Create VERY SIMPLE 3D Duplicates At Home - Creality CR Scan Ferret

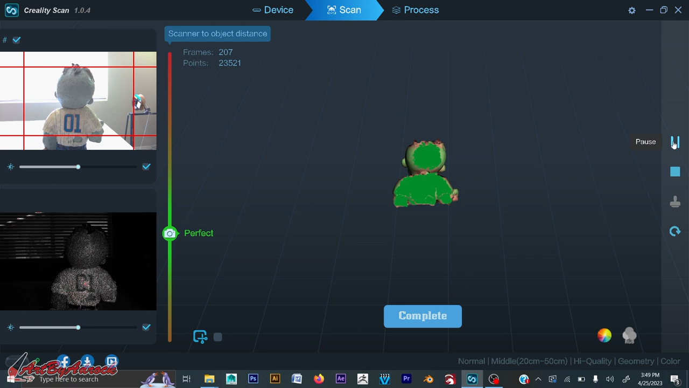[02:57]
now i can kind of start to slowly angle it up to get some of the different angles
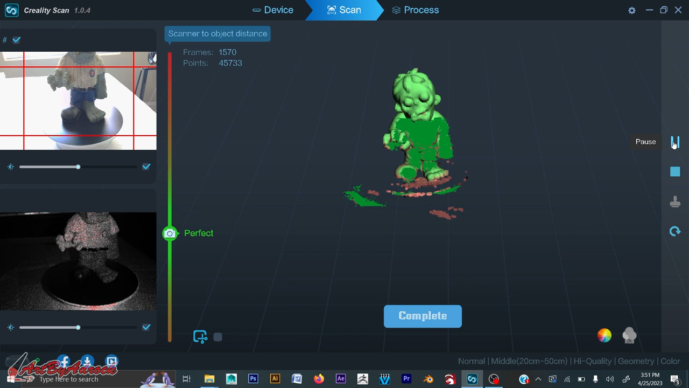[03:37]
and what i like about this is at any given time i can go ahead and pause it if i need to adjust this at all
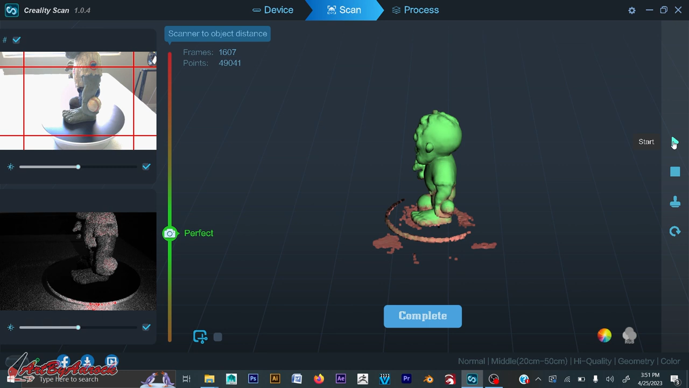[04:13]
i can get it back on here so it picks it up and now i can kind of get underneath
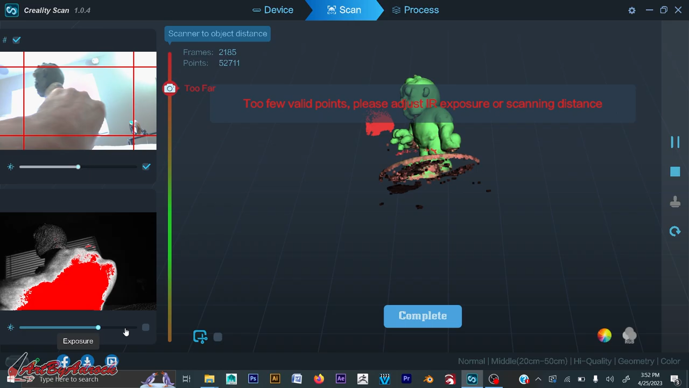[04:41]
and make sure that i get it all sometimes it kind of screws up a little bit but i'm not too concerned about that
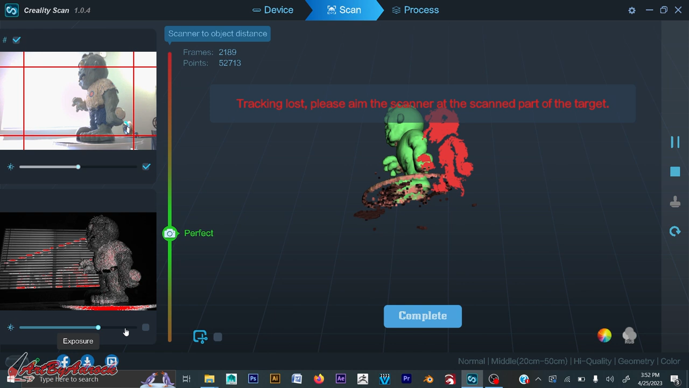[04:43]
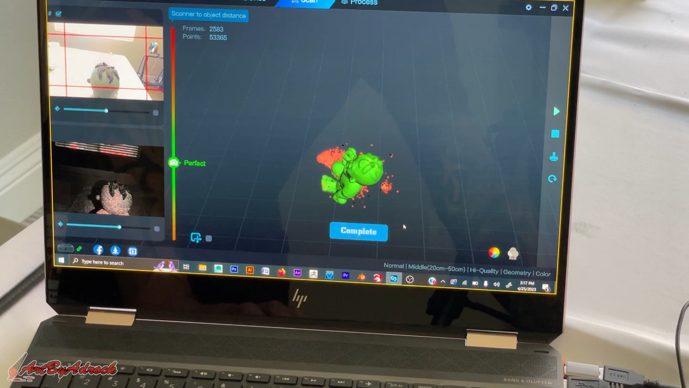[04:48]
i can go through while it's paused and i can see what it's looking like
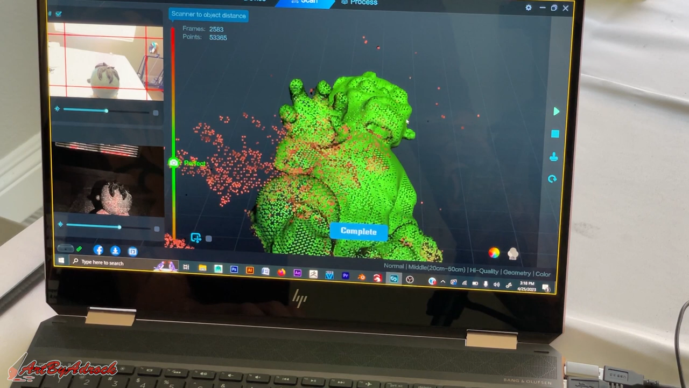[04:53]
and see if i missed any spots and you can see like underneath the arm it looks like i'm missing some spots which is a tricky part same with underneath the chin
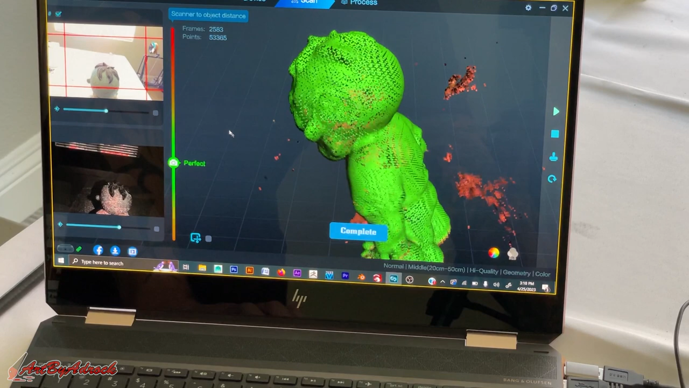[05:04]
so those are the places i want to focus on more
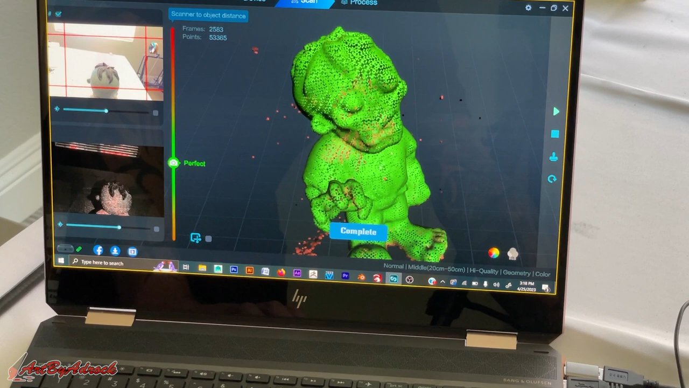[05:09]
so i may have to adjust the model a little bit and just maybe move it off the table a little bit more so i can get a little bit more underneath
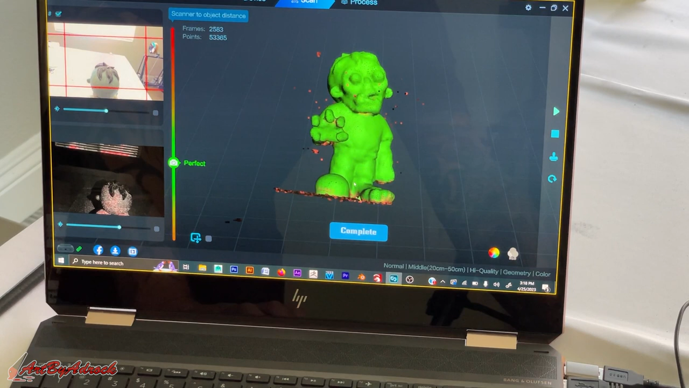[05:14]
so let's do that so i actually stopped the rotation from this spinning
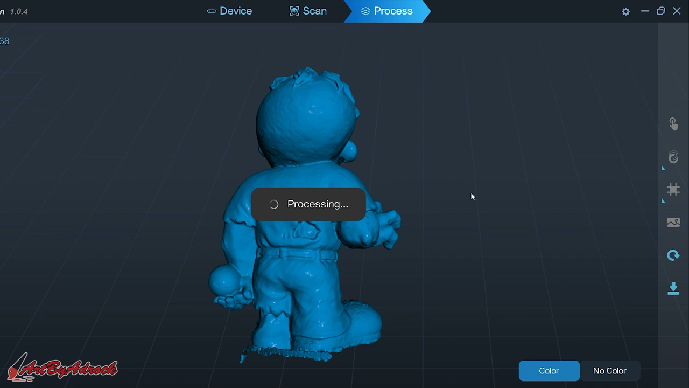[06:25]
all right so here you can see once it's done processing what it all looks like
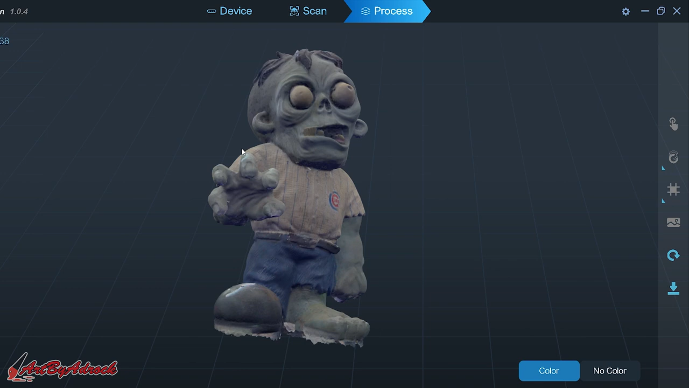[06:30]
and i think this is looking much better if i go into the no color i'll have to fill the holes in and whatnot at the
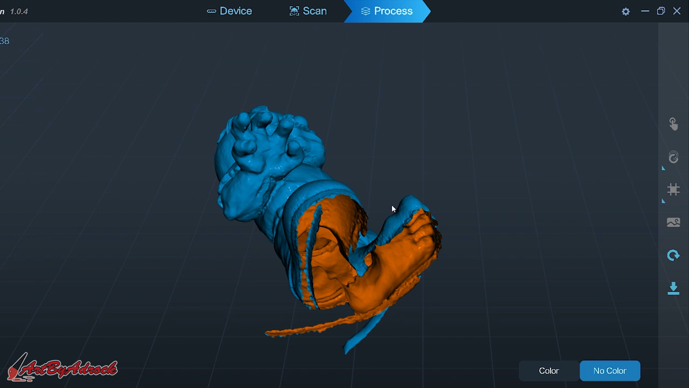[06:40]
bottom but overall i think this is looking just fine